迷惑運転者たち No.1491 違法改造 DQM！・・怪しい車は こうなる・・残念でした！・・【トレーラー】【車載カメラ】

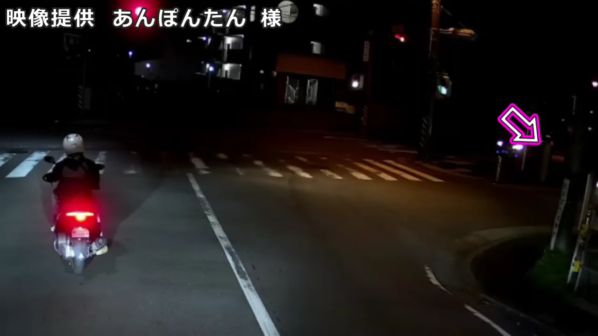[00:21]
オーハンマーで頭引っ叩いてやりてえな。俺これはこれでお前信号無視だぜ。お前ルパン待てー。銭形じゃねえよな。